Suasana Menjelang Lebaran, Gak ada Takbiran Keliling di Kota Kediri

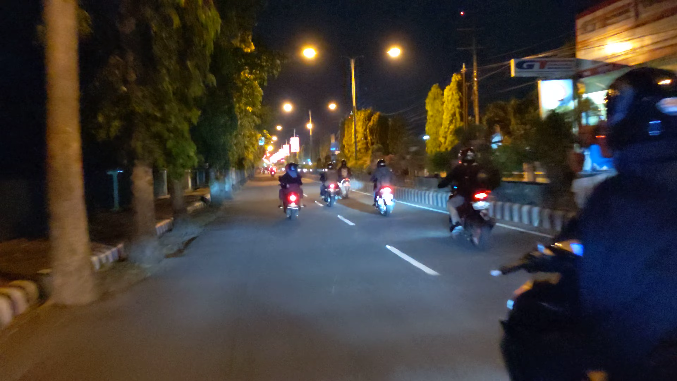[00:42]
kita mau jalan-jalan ini kita melewati jalan Ahmad Tiani ya tak akan menuju nanti kita akan melewati jalan Ahmad Yani Jalan Palawan Kusuma Bangsa Jalan Erlangga Jalan Ayang Muruk Jalan Doho kemudian kita nanti akan finish di Masjid Agung alun-alun kota kediri ya semoga nanti tidak ada penyekatan Oke kita akan melihat suasana malam takbiran ya malam takbiran
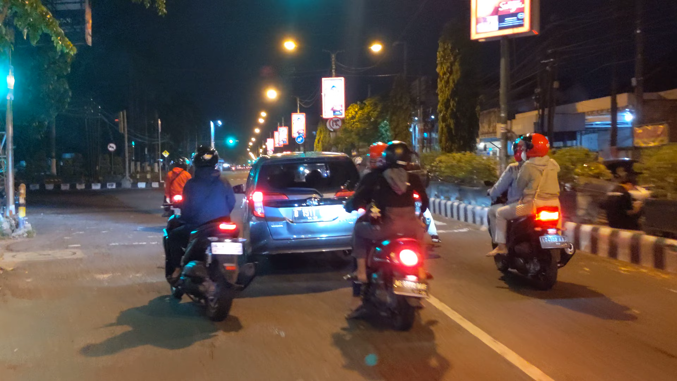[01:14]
di kota kediri ya setelah tadi saya keliling di kabupaten ya di kawasan monumen-monumen simpang limang kumul kita akan menuju ke kota kediri Oke
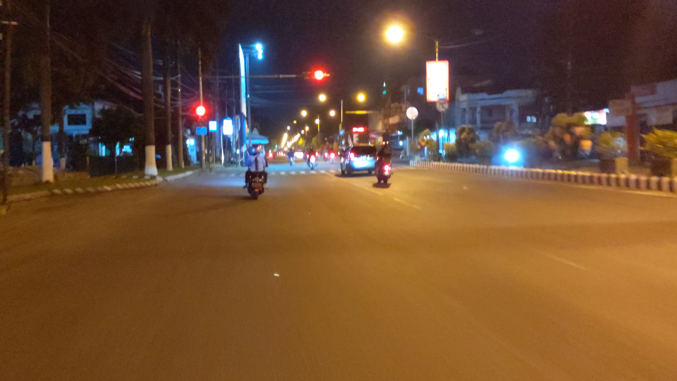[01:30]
ini lampu merah banyak yang menyerobot
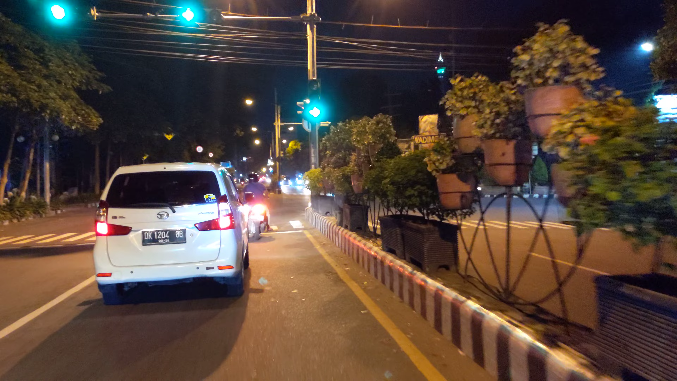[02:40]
Oke kita akan belok kanan ya kita di
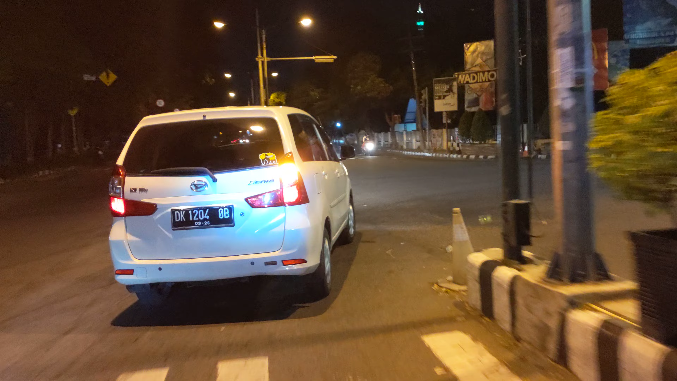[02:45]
jalan pahlawan kusuma bangsa ya Hai kita harus lalu lintas ini terpantau sepi ya karena sudah malam ini sekitar setengah sebelas ya Hai
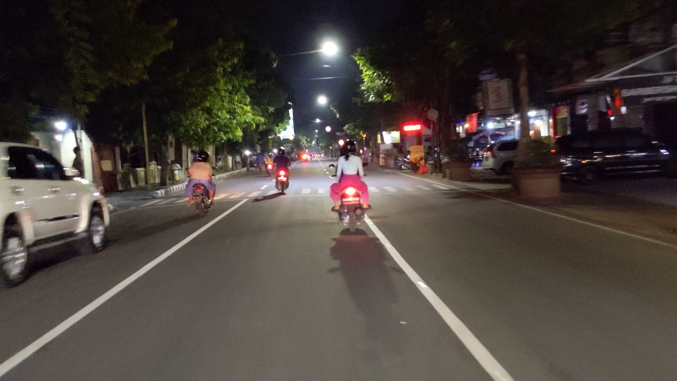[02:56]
ini kita akan mencari orang takbiran ya takbiran keliling menggunakan roda
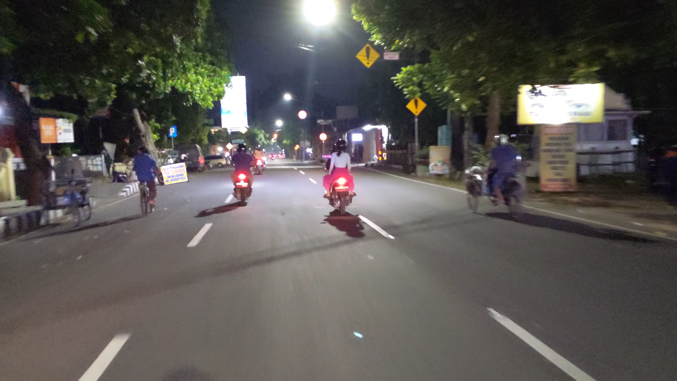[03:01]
empatnya tapi menurut informasi yang saya lihat di media sosial ya itu
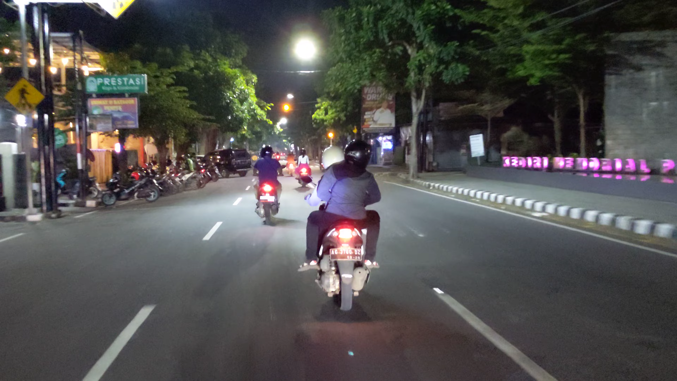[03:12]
itu bahwa takbiran itu untuk takbiran keliling menggunakan kendaraan itu memang dilarang ya tapi takbiran di
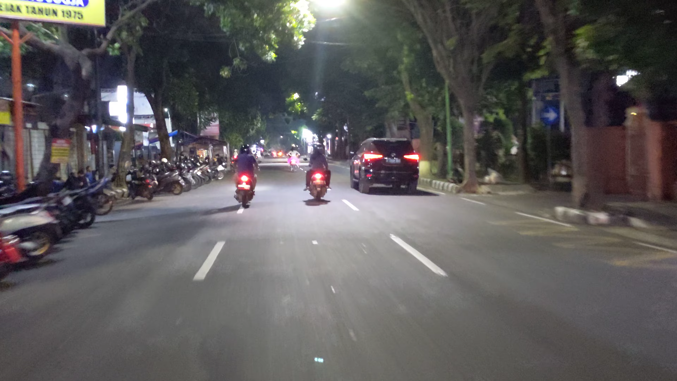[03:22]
Hai lanjurkan untuk di masjid dan usola atau keliling menggunakan obor cuman keliling kampung Hai tapi tetap kita akan cek ya kita akan cek kita akan jalan-jalan melihat situasi malam takbiran ya di kota Kediri Hai ini saya rasa terpantau cukup landai ya cukup sepi jalanan ya Hai
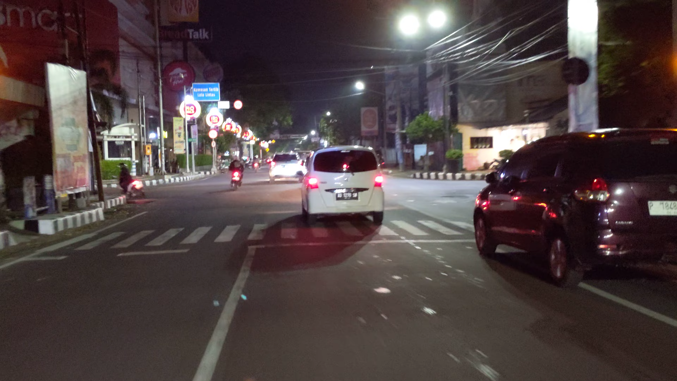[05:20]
menjadi perempatan transmat ya tahu Kediri mallnya orang menyebutnya di sini
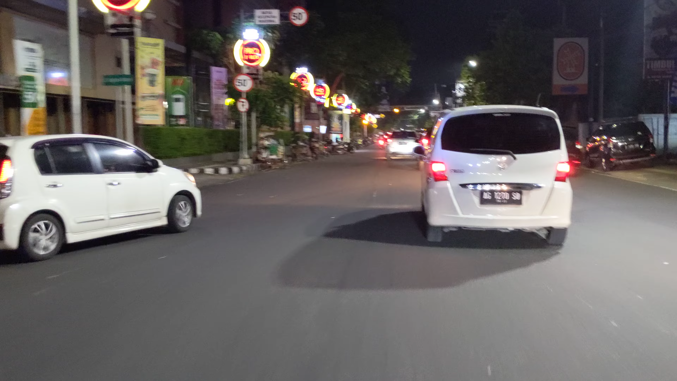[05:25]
hai hai hai hai hai Hai Oke Hai situasi kendaraan juga terpantau lancar Hai ini saat ini ya kalau toko-toko baju toko pakaiannya seperti matahari Ramayana Apollo Jalando masih buka ya sampai jam 12 malam ya kita
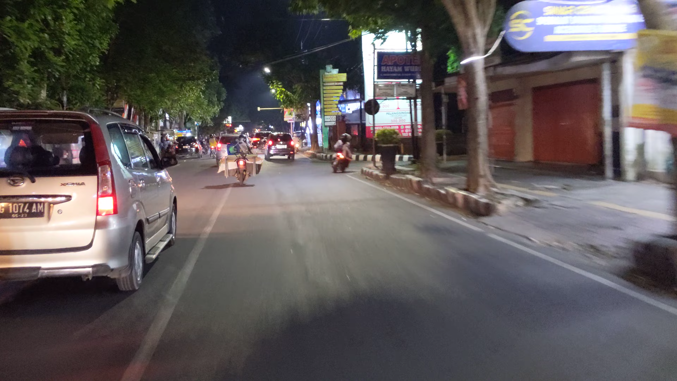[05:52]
cek ya kita akan cek Hai semoga nanti tidak ditutup ya untuk akses jalan ke Jalan Doho ya hai oke
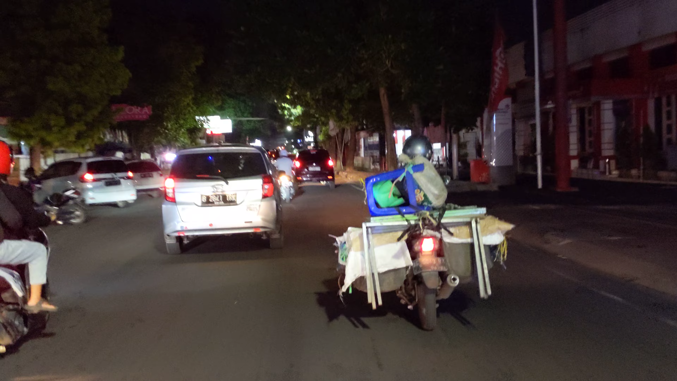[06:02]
buat para pemudik pemudik ya yang nanti harus balik ya ya lagi saya ingatkan untuk mengecek kondisi kendaraan ya kondisi kendaraan wah ini kebetulan ada reta api lewat ini
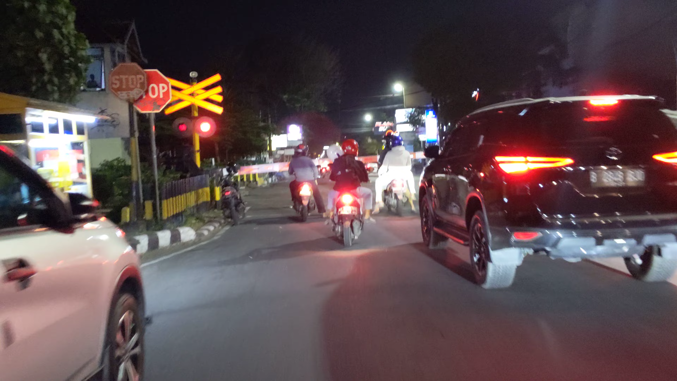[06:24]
Hai harus bersabar dulu Oke teman-teman ini yang mudik Hai mudik menggunakan kereta api tentunya ya sudah dijemput ini
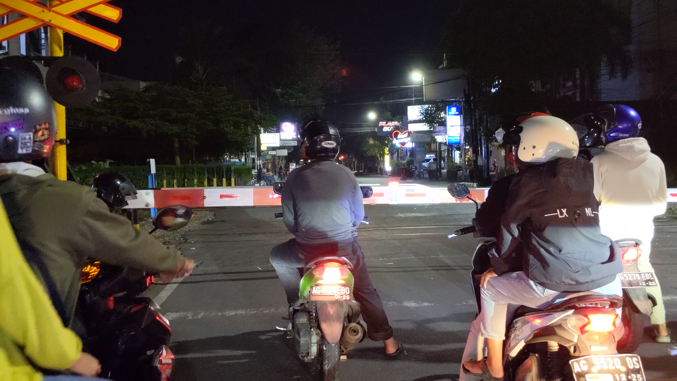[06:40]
ini kita tunggu detik-detik kereta api lewat ya baik kereta api sekarang lain
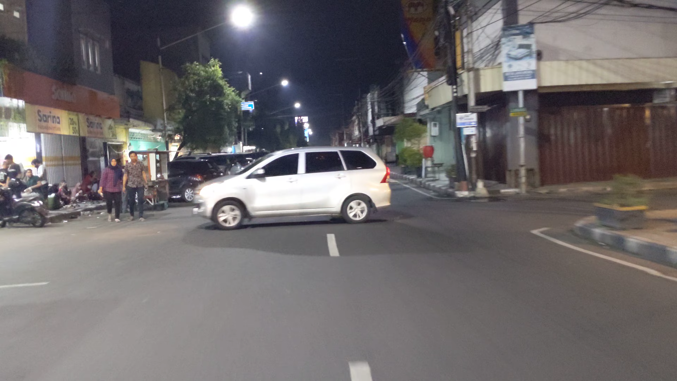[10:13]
sepi sekali ya ini di jalan Doho sini banyak sekali penjual nasi pecel dan
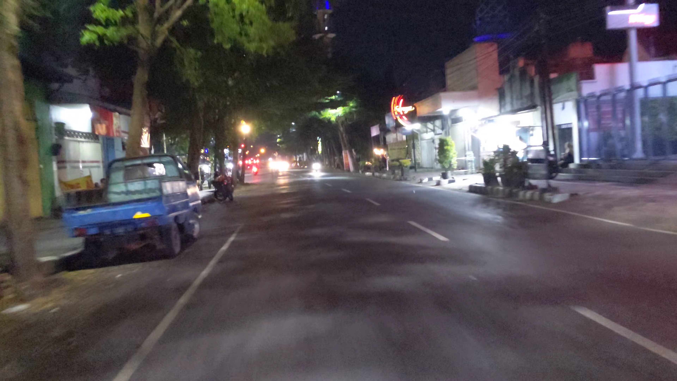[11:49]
Hai ini kumandang takbir ya di Masjid Agung ya lumayan terdengar ya Hai akbar Allah